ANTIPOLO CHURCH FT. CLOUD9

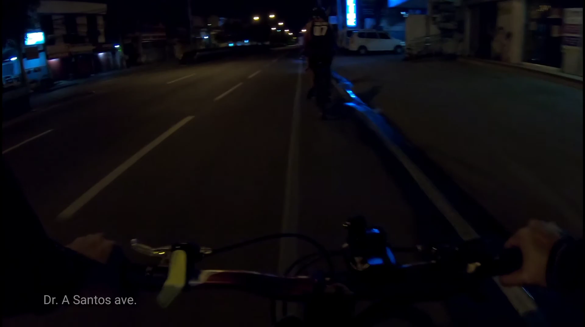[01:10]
Napakapayapa ng daanan. Ayun, sinundo ko yung tatlo.
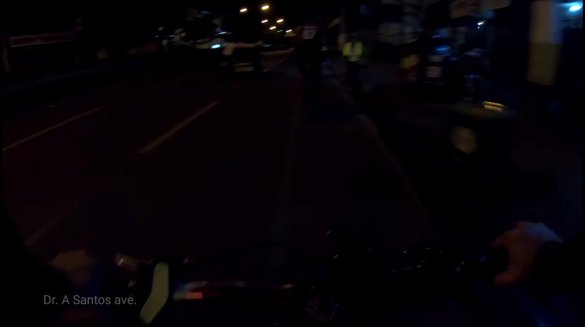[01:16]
Si Jeb, si Jomar, at si Cadiz.
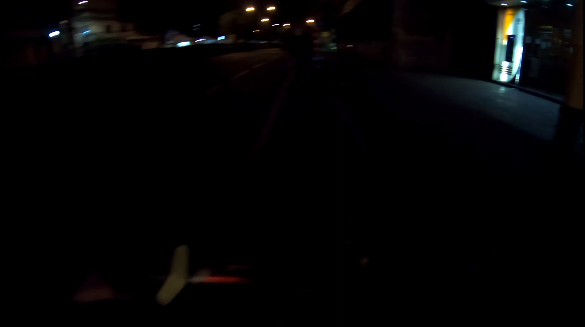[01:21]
So magkakapit bahay to. Then yung iba kikitain namin din sa may Sukat Highway malapit sa Cadiz Point.
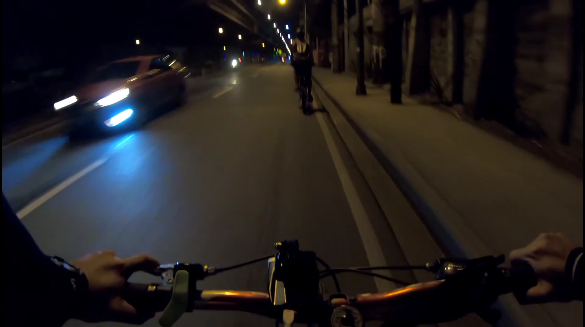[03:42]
Yun lang guys. Bye bye. 4:40 ng umaga. Nandito kami sa service road northbound.
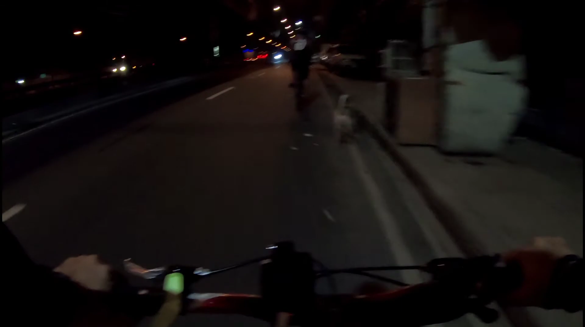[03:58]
Pero alam ko may kikitain kami isa sa may Floodway. Yung kumpara ni Jeb. Sana kayanin ko makit. Alam ko, mag-i-Timberland pa yata kami.